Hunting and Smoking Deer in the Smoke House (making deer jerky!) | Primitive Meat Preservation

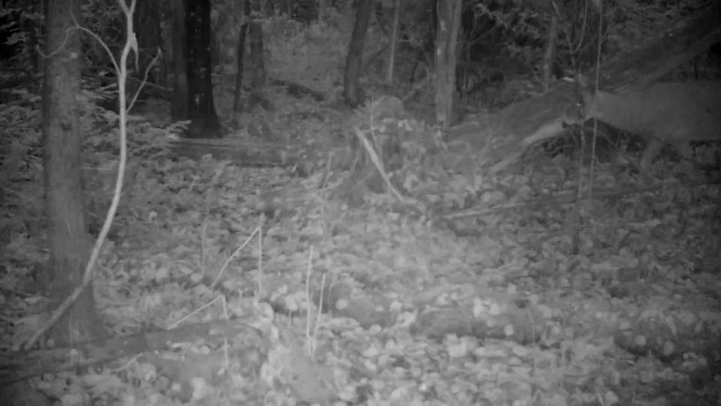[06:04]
I've got a camera on this trail coming out of the swamp, which I made. I make all the trails back in through here. And I noticed there was a buck coming across perpendicular across the trail. So what I decided to do is follow that trail back and extend it a little bit so we can potentially draw some deer.
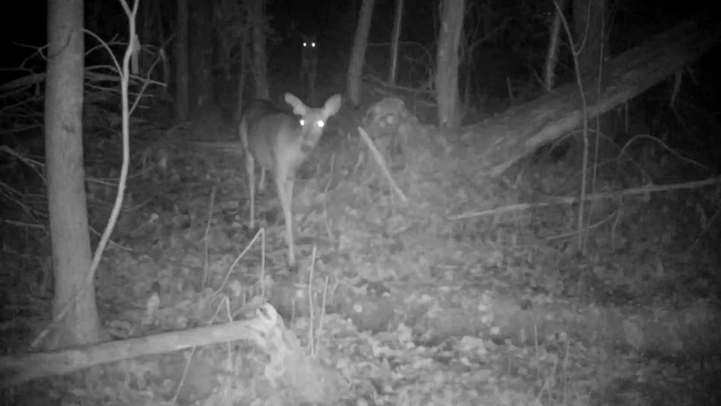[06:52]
I got a big, well, not big, big for here, big, reasonable big 8-point coming around the stand. So it's up for grabs. And shotgun season's right around the corner.